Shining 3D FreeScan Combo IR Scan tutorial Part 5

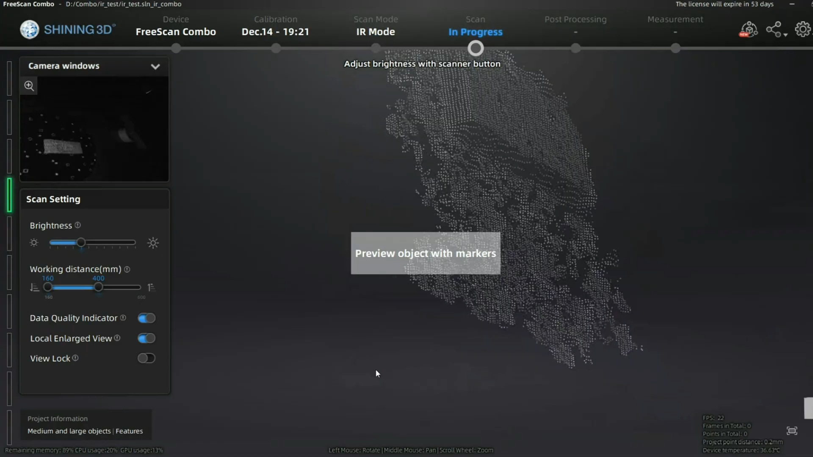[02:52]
and start the scanning like in the other scanning processes you have a preview that you
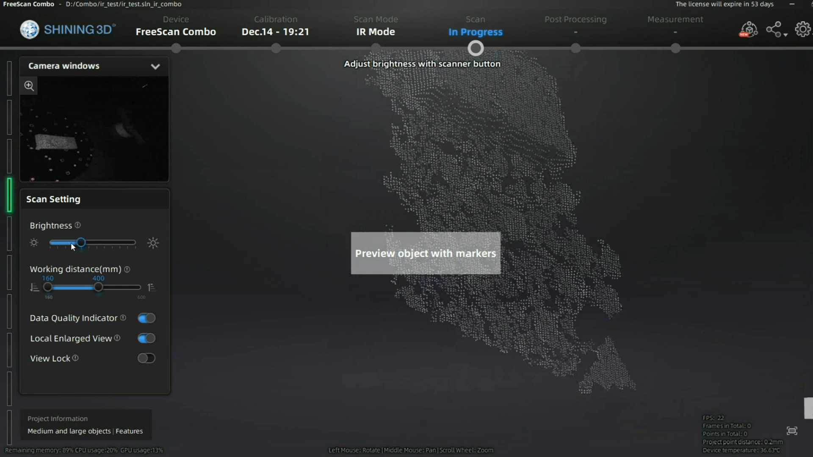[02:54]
can estimately have an idea what will be the captured areas when you will start scanning it means if you open brighten or under brighten
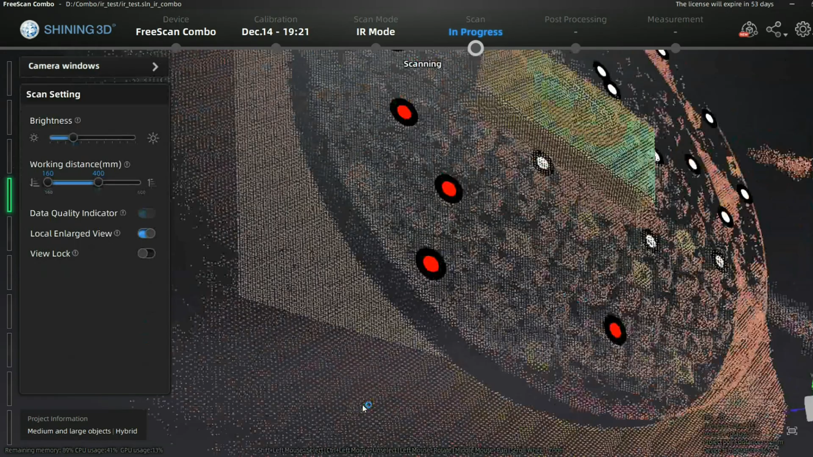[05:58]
example working within each And you can see the colors getting green and blue,
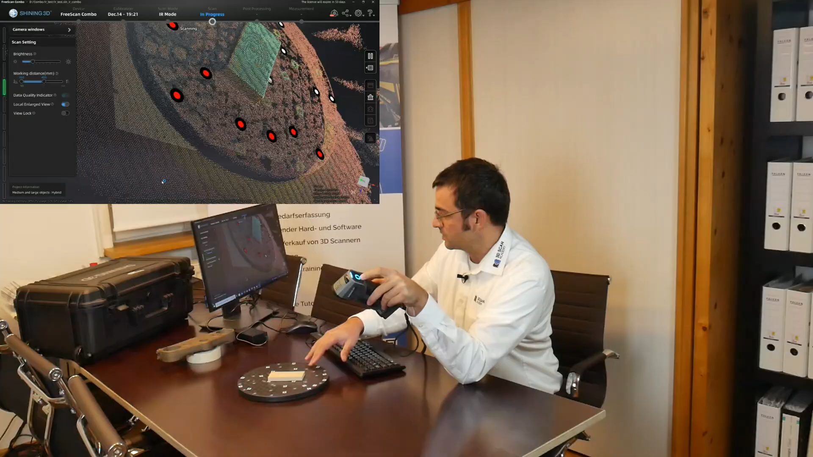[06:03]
if the qualities get better of the RSV capture,
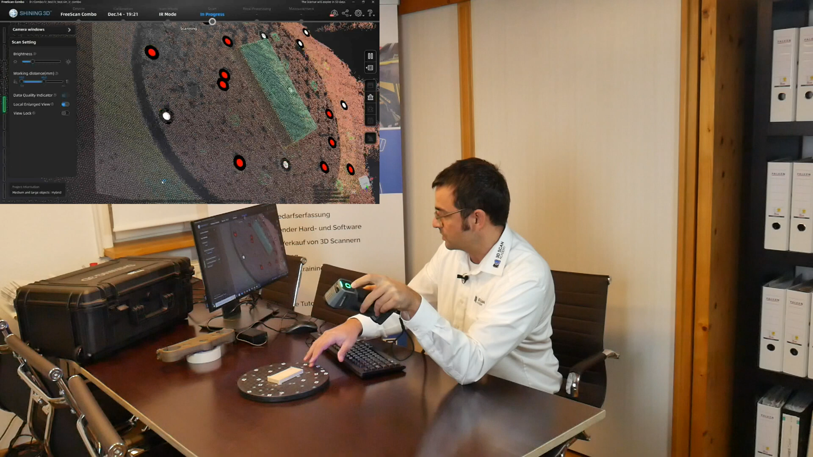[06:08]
that's a good sign, you stay a bit more time on it and it's getting better quality in the capturing.
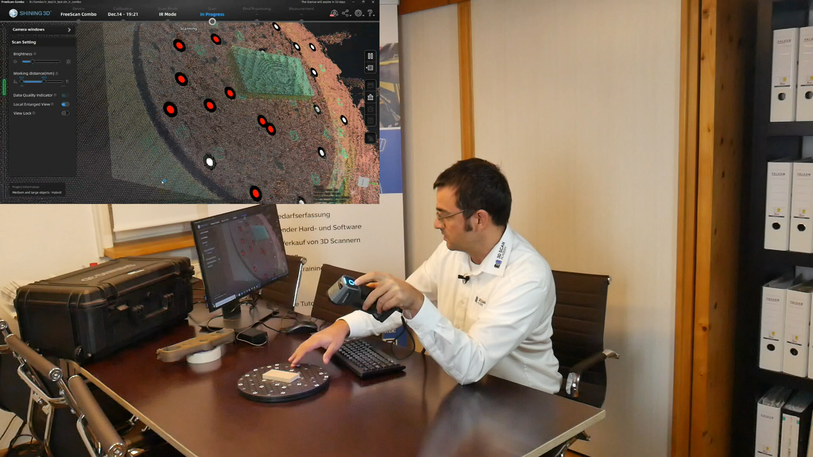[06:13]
That's it. So you are not, let's say, so much compromised that you cannot directly scan the markers.
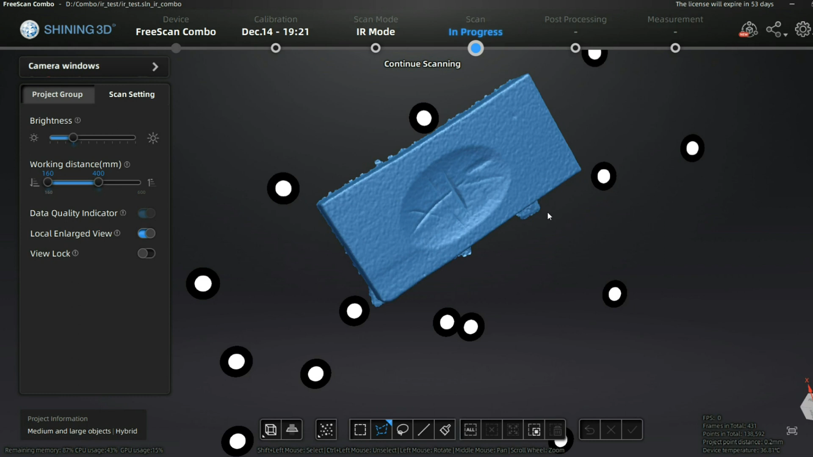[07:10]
it's not perfect, but it should be usable.
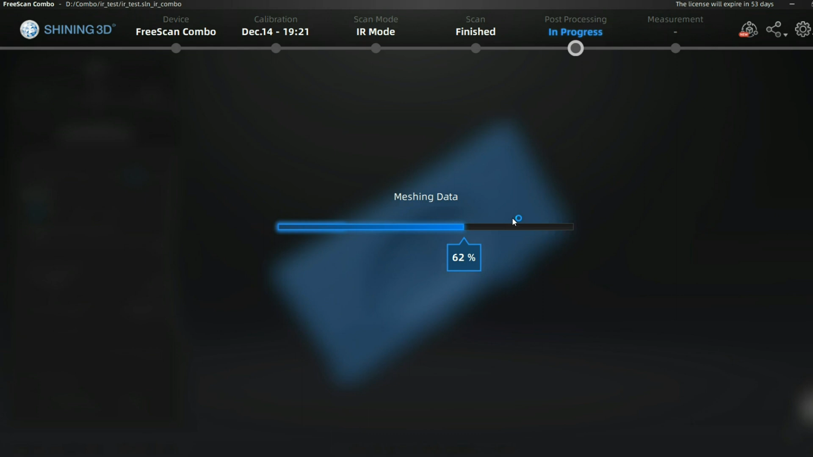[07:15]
So, in this case, I'm not expecting a really big change. Yeah, there was a high filter. We are just going back and we are just made for the low filter.
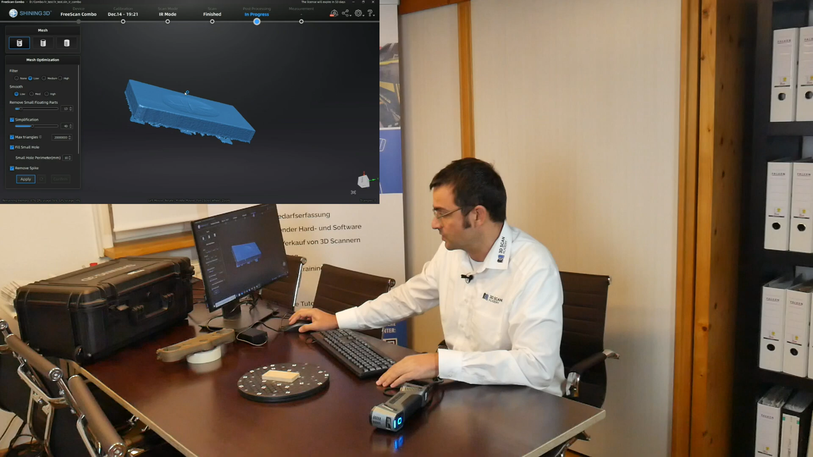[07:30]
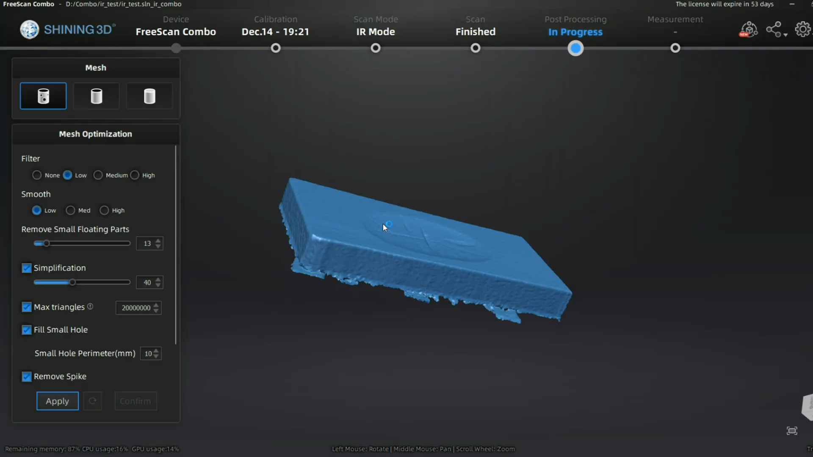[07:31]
And what is interesting, here is possible to create a watertight model, a semi-watertight model, compared to the laser scanning.
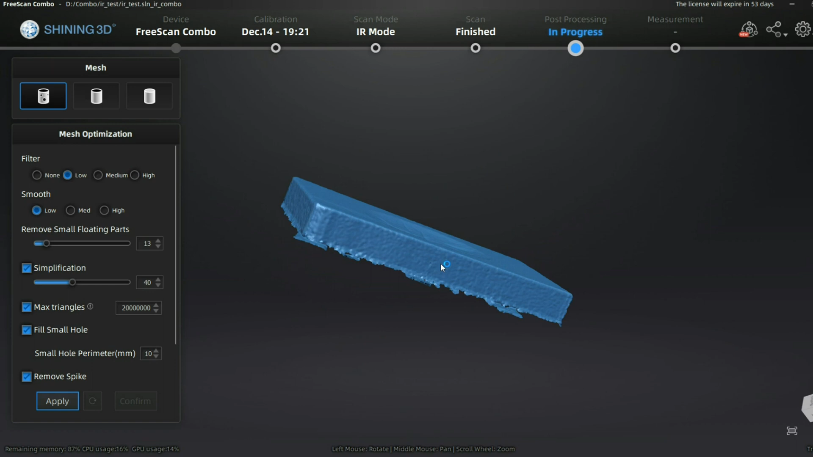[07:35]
So, why? I think it would be cool to have it, in any case, because sometimes it is useful.
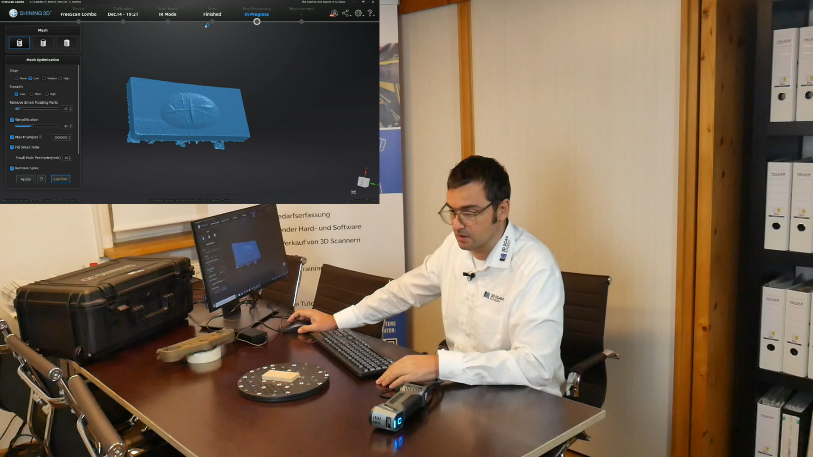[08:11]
I will show you that, that's really fast. Maybe we need one day, you can as well use a coordinate system, for example, scan with a FreeScan Pro, and this have a very good, let's say, preciseness regarding global preciseness. And there is a low deviation, and you could use it, even working with the combo, I think. It's absolutely no problem, it's the same format.
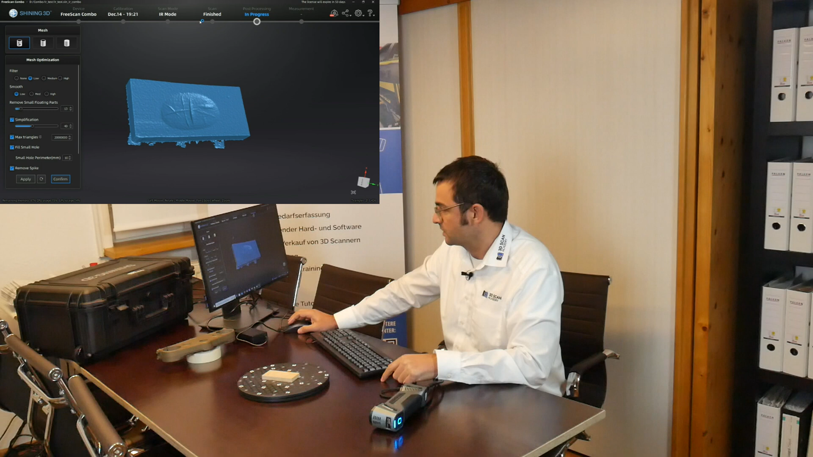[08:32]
So, let's go, confirm this one, we go, laser mode,
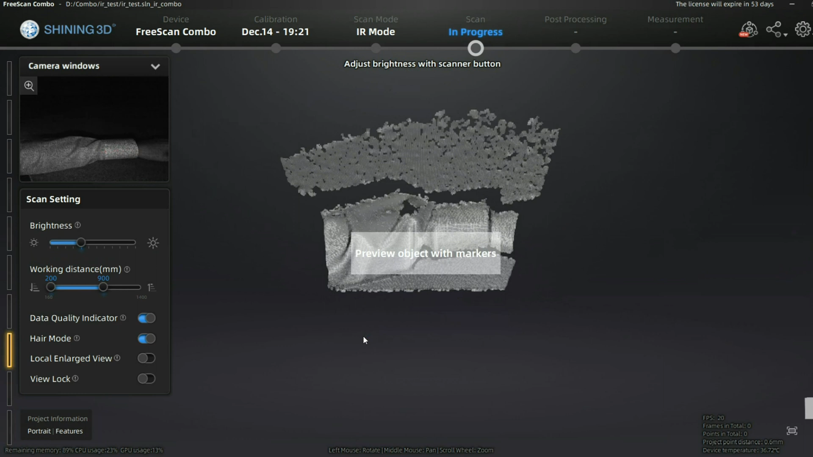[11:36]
really fast some shapes like my hand on the table.
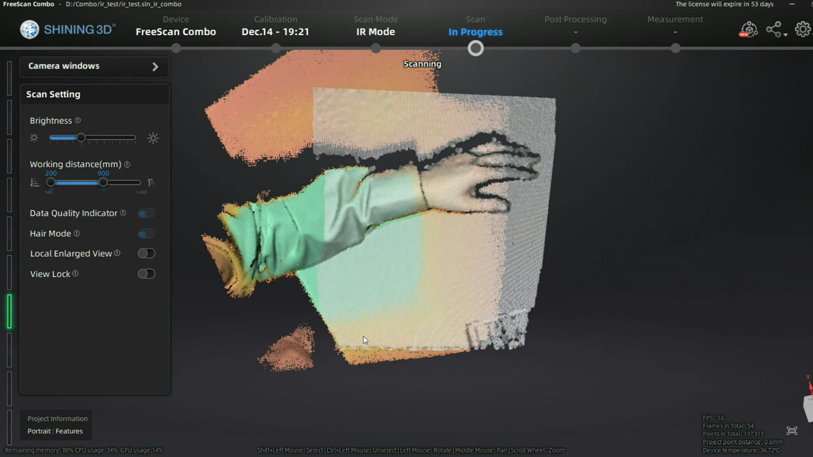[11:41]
And it is not so sensitive regarding tracking.
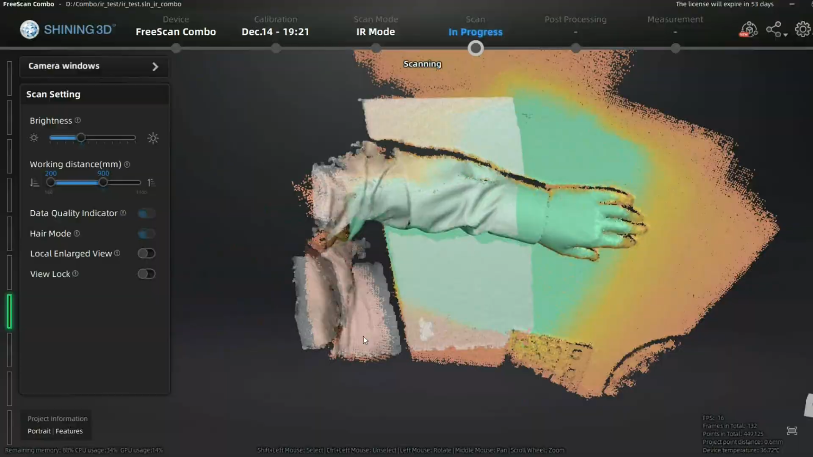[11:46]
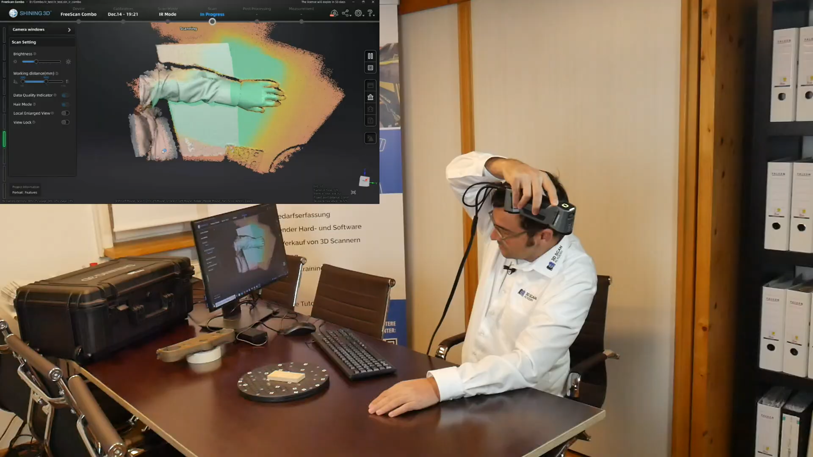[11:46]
I'm able to go very fast and he's just still fine with very low information.
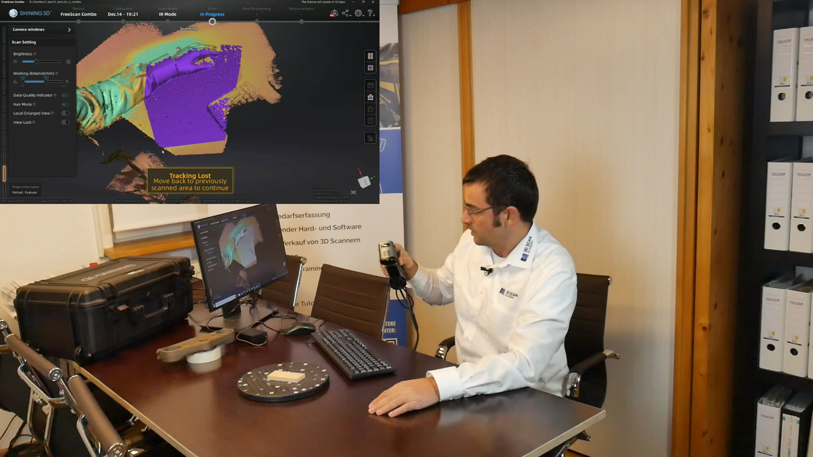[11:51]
And just, if I leave the area where there is any shapes that he can handle,
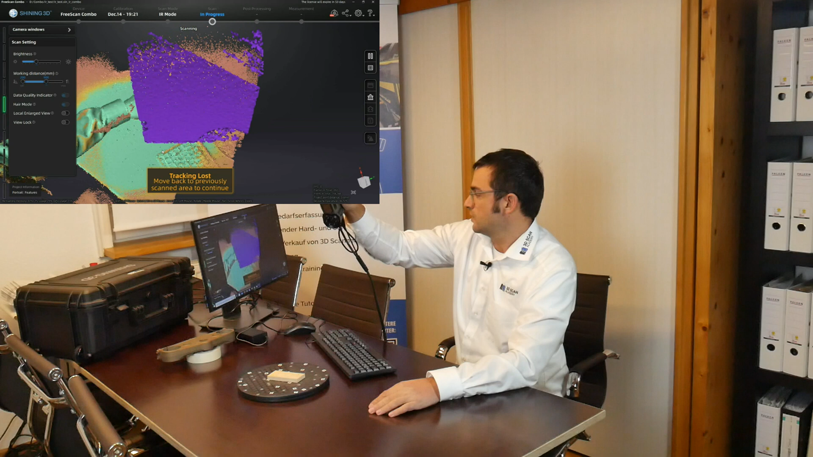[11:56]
he's just started his tracking.
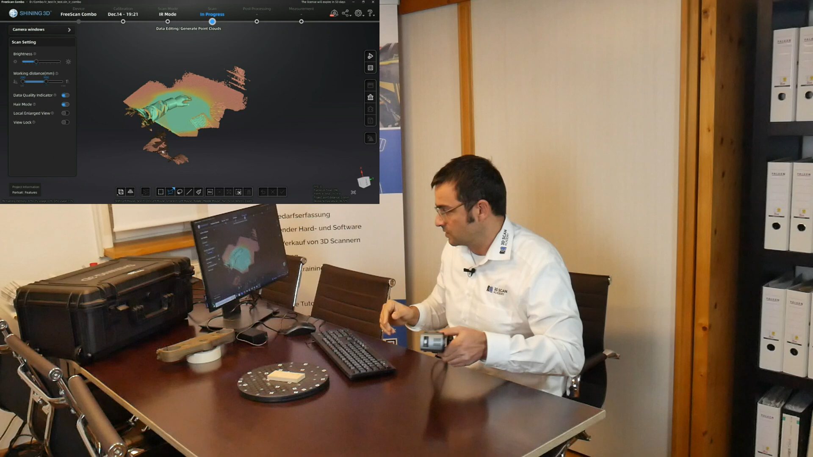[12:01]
So, this is a great feature for medical use.
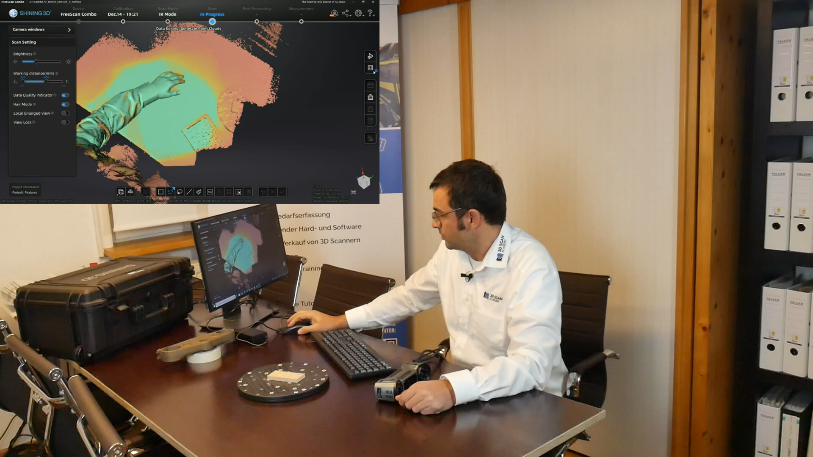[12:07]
I'm just able to calculate that mesh and I could use it for any kind of modeling of proteases or, I'm not sure, some protection for my arm.